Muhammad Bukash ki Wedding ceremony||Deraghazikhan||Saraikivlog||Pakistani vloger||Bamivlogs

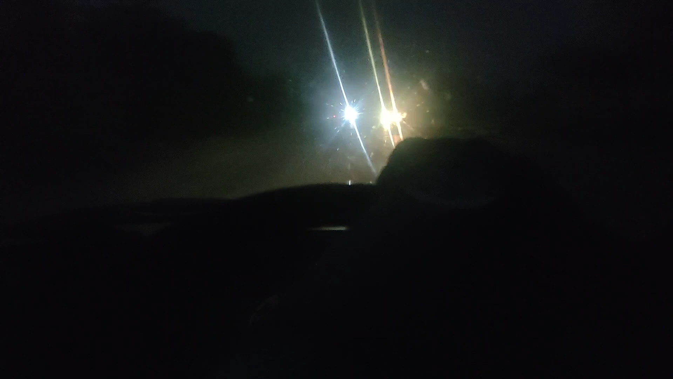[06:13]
शादा लौट दे नजदीक पहुंचे वे दे अंधारा थी कि कार लाइटा मट जाए अगू कोई लाइट आए तो दिसदी नहीं साइड को लोकेशन बिल्कुल